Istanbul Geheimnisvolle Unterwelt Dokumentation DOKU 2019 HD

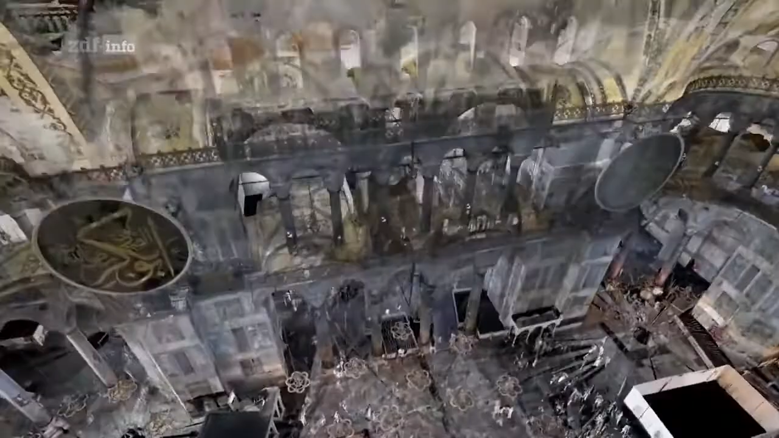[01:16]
Und enthüllen die Genialität der antiken Baumeister.
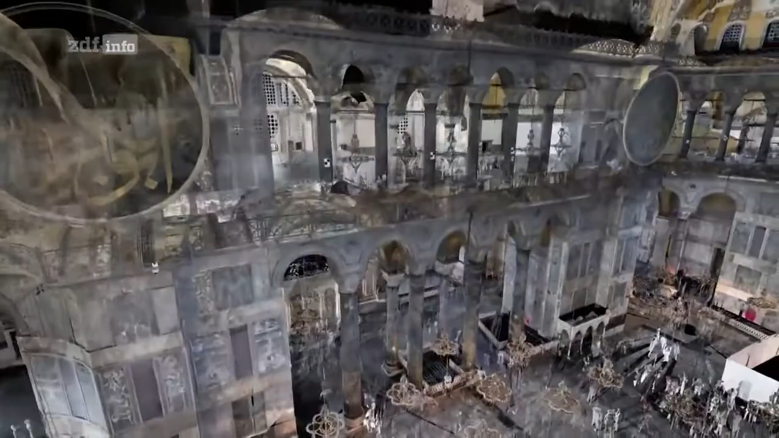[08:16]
Oh, wir sind einfach reingegangen. Das hat was.
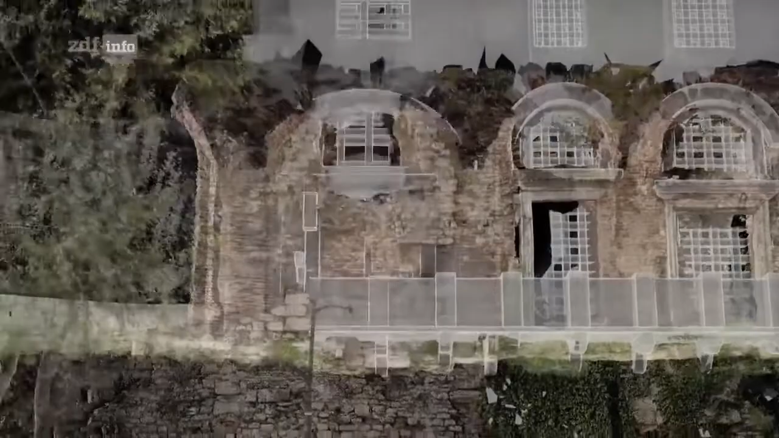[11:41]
Die Computergrafik vermittelt uns eine Ahnung von der Herrlichkeit dieses Prachtbaus. Auch wenn wir nur einen kleinen Teil des großen Palastes betrachten.
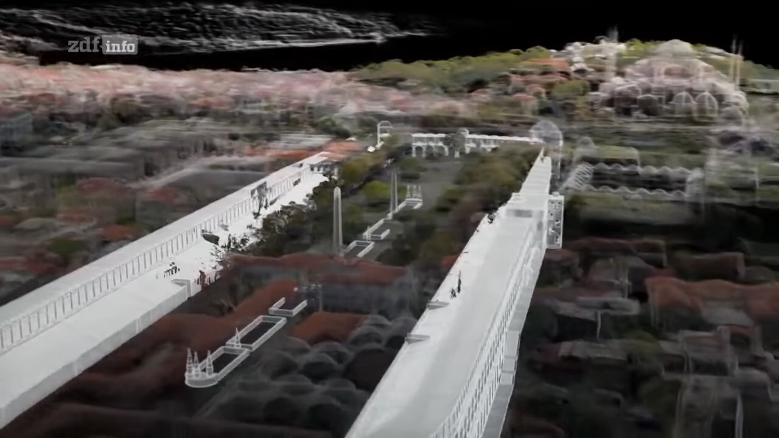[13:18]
Und sogar mehr als im Wembley-Stadion.
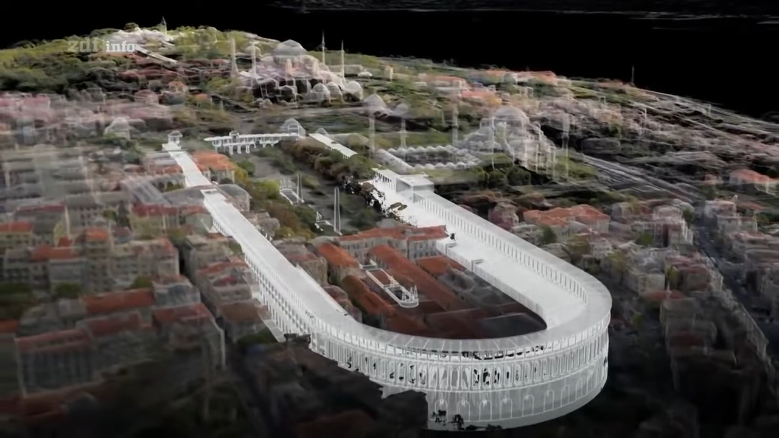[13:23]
Doch von der Rennbahn ist nur noch wenig übrig.
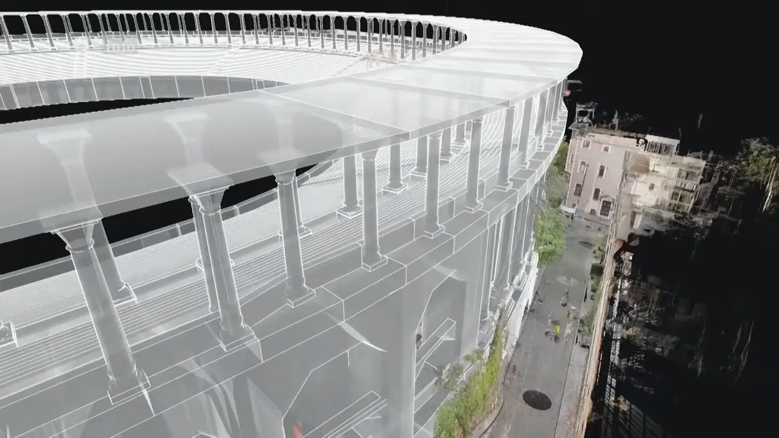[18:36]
Unsere Scans zeigen, wie ein Bauwerk,
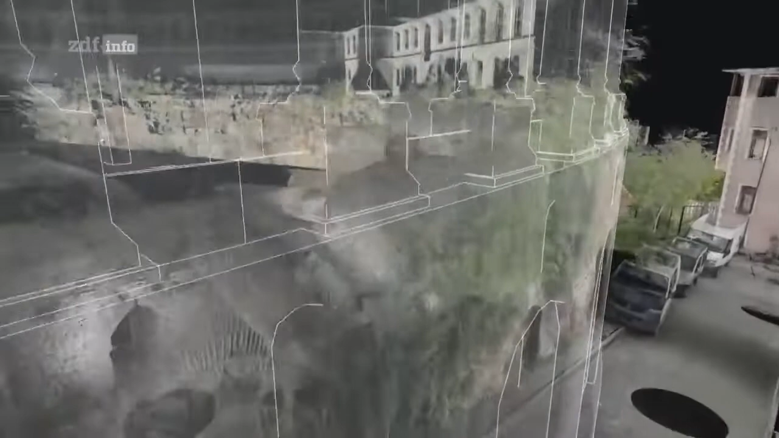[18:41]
das ursprünglich der Unterhaltung diente, in ein lebensrettendes Reservoir verwandelt wurde.
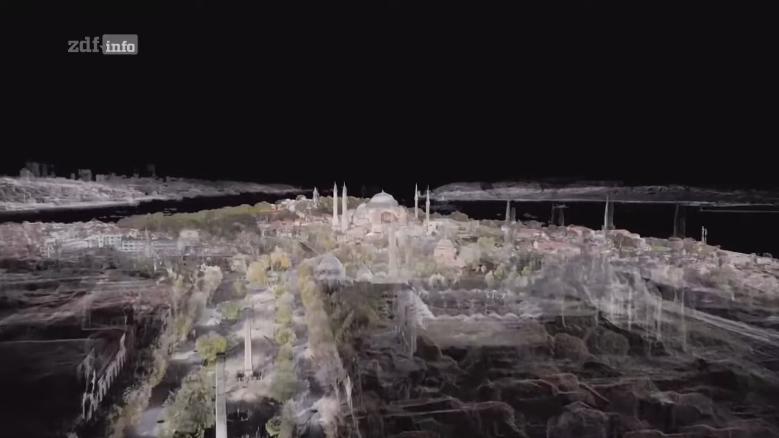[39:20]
Da ist sie. Die Hagia Sophia.
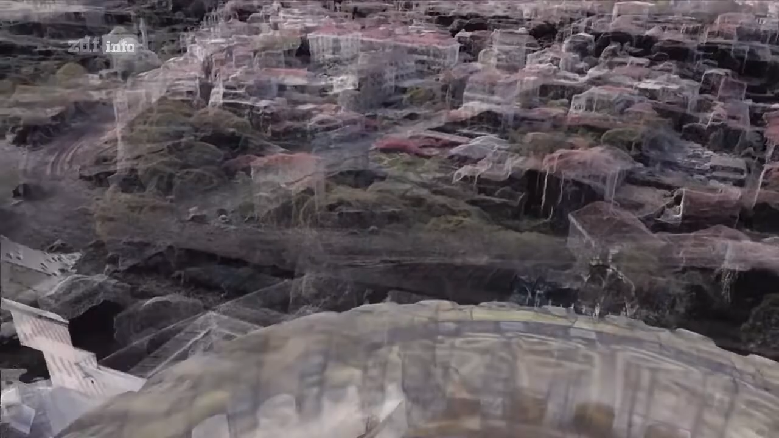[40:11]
Meine Güte, wir sind auf der Spitze der Kuppel. Man kann einfach so rumlaufen.